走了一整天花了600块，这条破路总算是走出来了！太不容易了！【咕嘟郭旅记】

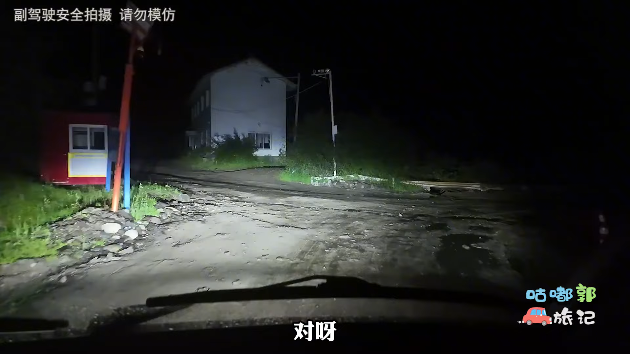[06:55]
哎呦看不见右边的路我这桥怎么这样了